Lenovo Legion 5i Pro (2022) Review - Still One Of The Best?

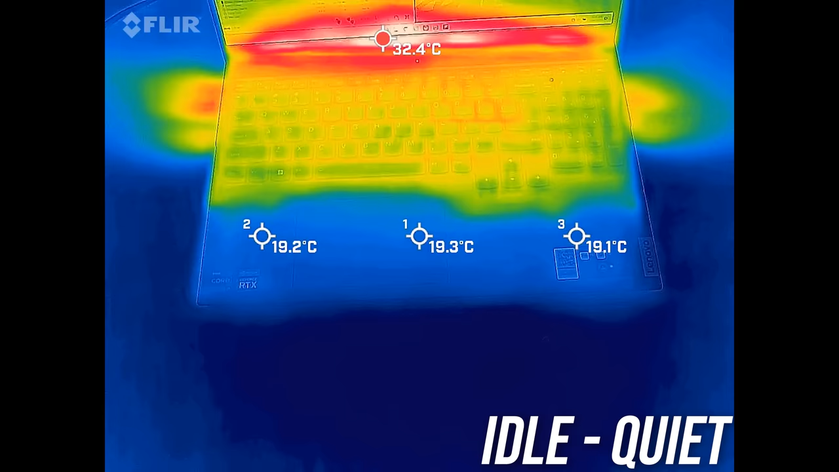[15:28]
The keyboard was below the typical 30 degrees Celsius when just sitting there idle, so quite cool compared to others.
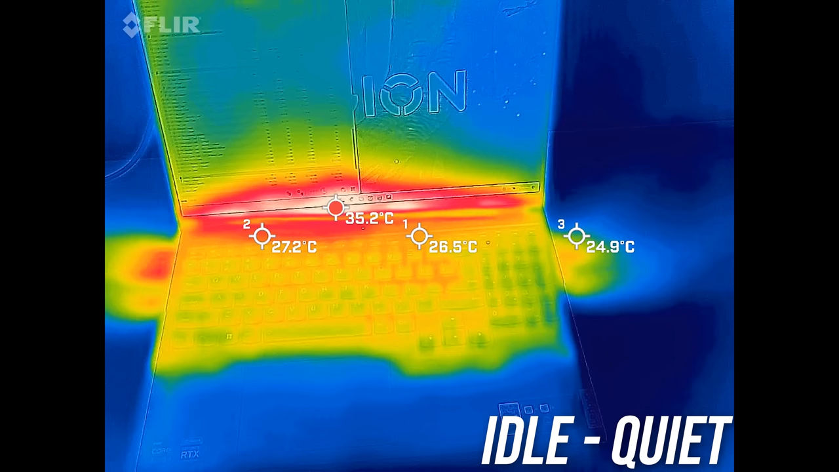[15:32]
It doesn't get too much warmer with the stress tests running either, just a few degrees warmer for the keyboard.
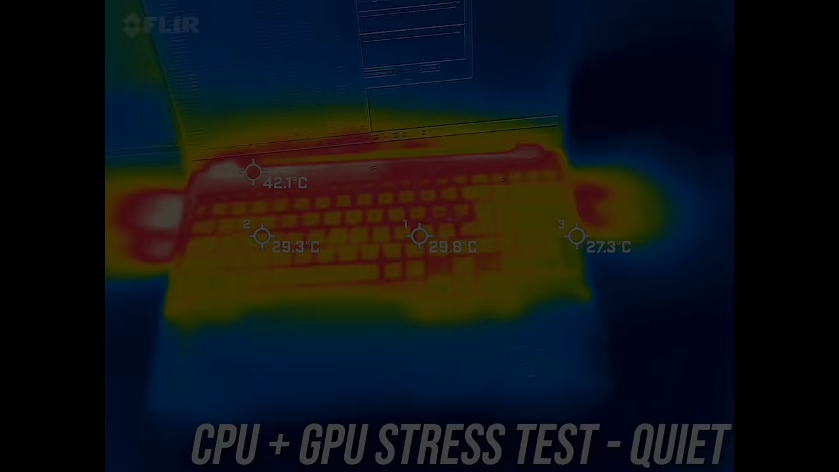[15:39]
Balance mode was perhaps slightly warmer, but overall it's still cool. It's warmer right up the back, but you don't need to touch there. The highest performance mode wasn't much different either, even the hot spots near the arrows felt fine.